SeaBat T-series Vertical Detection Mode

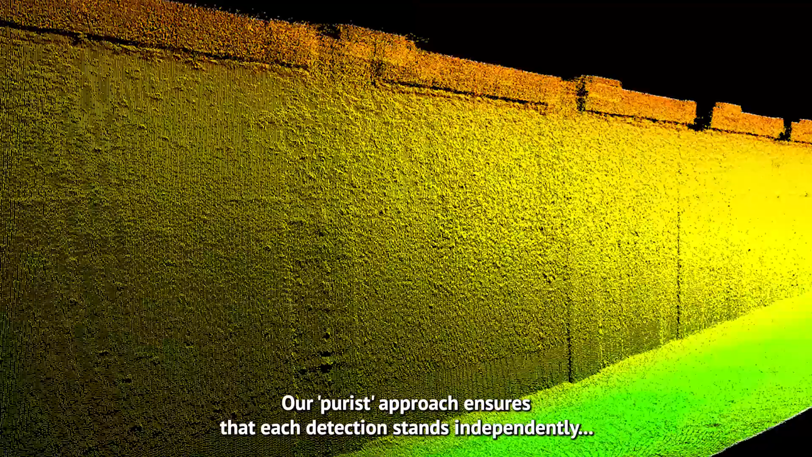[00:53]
Our purest approach ensures that each detection stands independently, without relying on neighboring beams or prior information.
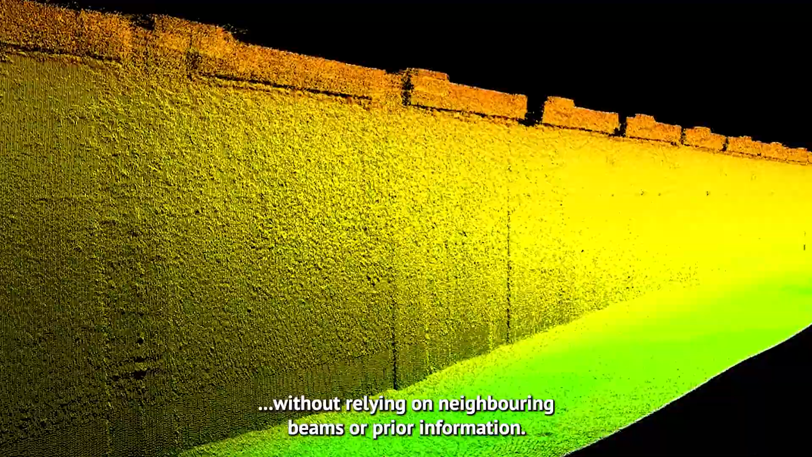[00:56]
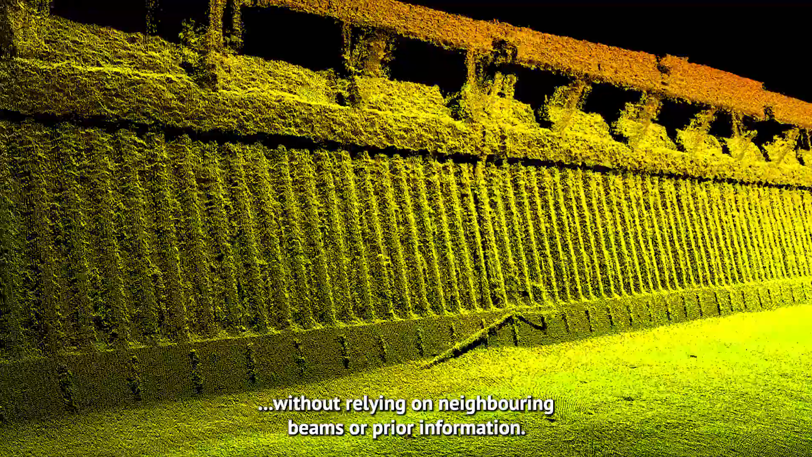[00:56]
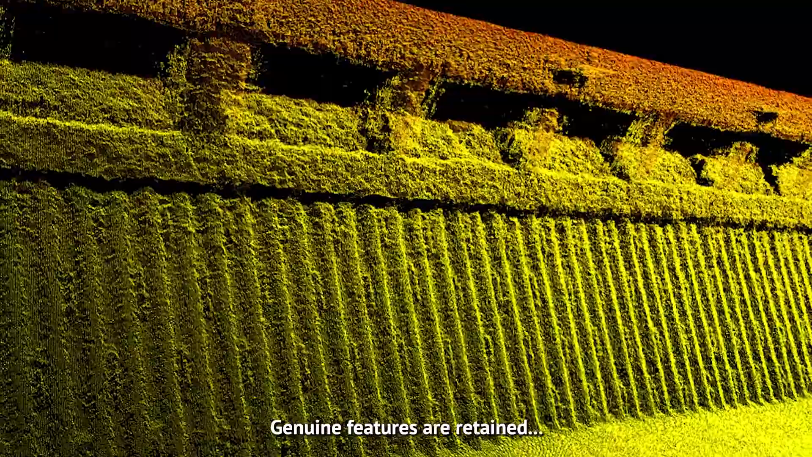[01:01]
No compromises are made, genuine features are retained, and utmost attention is given to preserving intricate details.
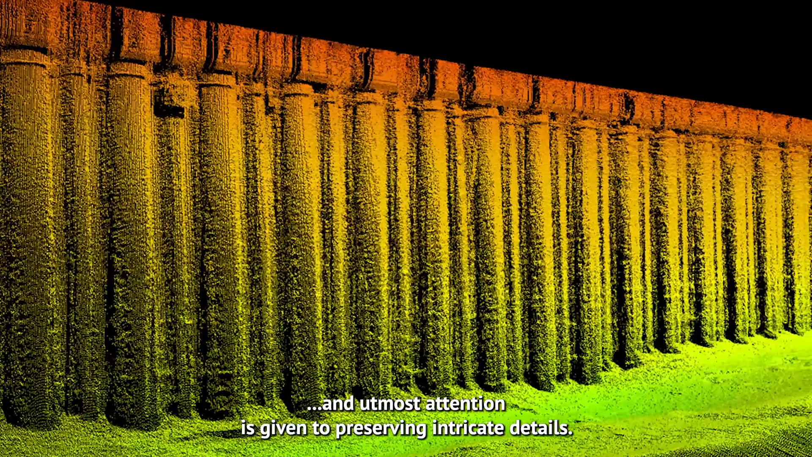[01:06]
Vertical Detection Mode is now accessible through
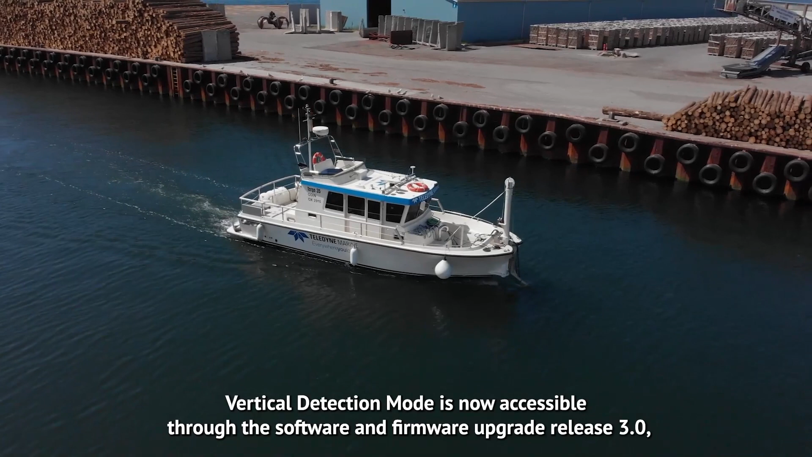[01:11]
the Software and Firmware Upgrade Release 3.0 for all Teledyne Resson CBAT T-Series systems.
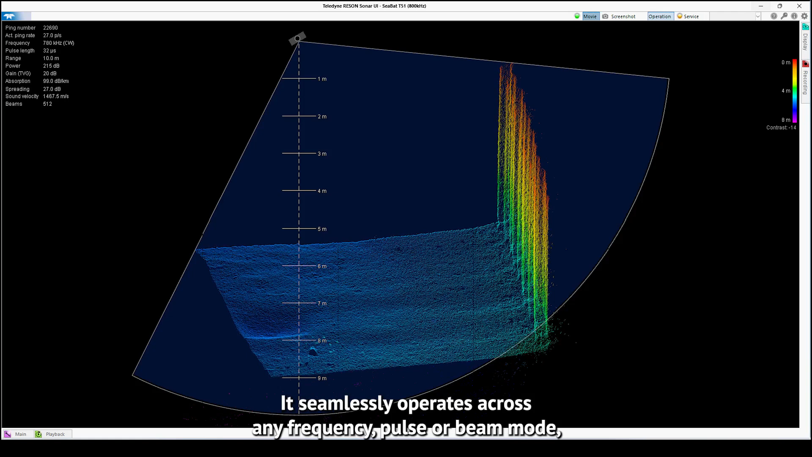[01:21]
It seamlessly operates across any frequency, pulse or beam mode, whether you are using a single or dual head configuration.
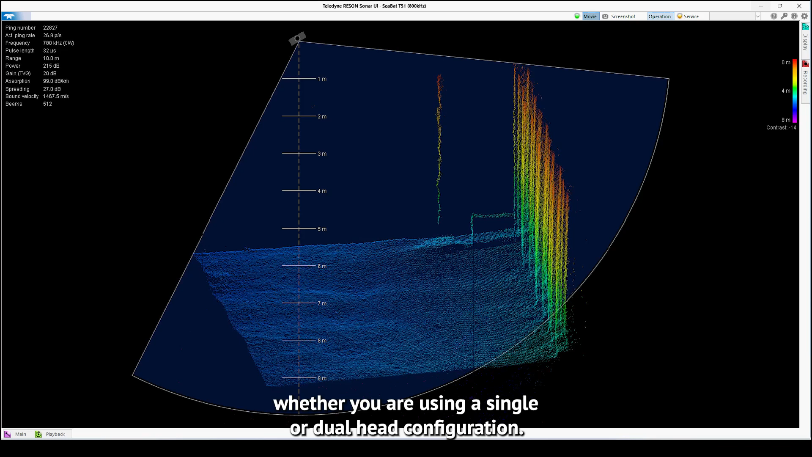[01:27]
No additional license is required.
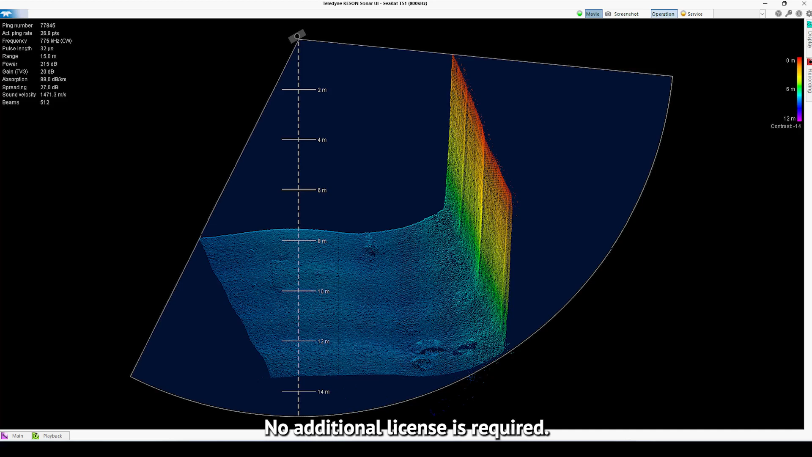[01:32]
Moreover, there will be no alterations to your data output, and no extra settings need to be configured.
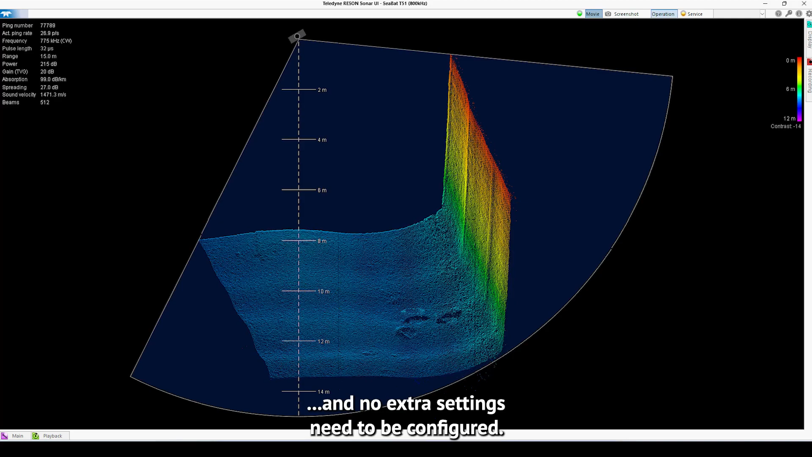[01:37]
Also, the upgrade can be downloaded and installed on-site by the user.